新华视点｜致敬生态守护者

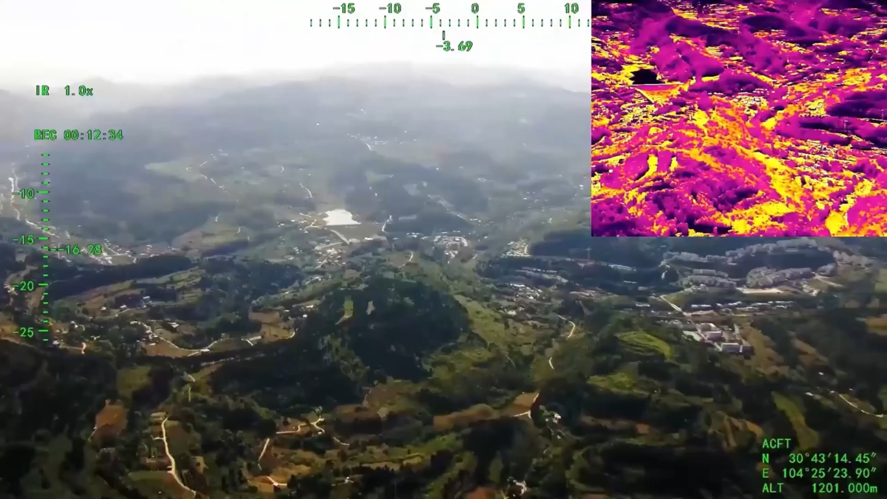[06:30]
续巡航飞行时长可达5个多小时